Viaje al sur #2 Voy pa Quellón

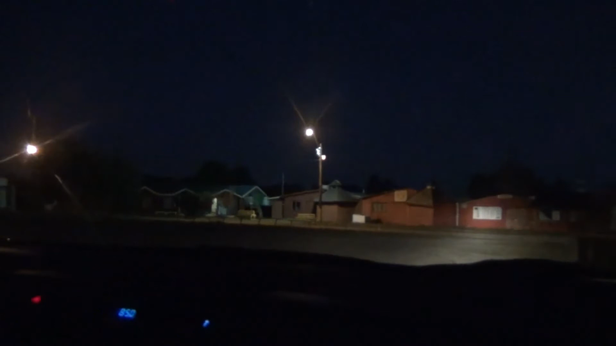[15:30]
Ahí, y ahí hay mucho como establo. Sí, como si, algo así. Voy para que llame. El cordero.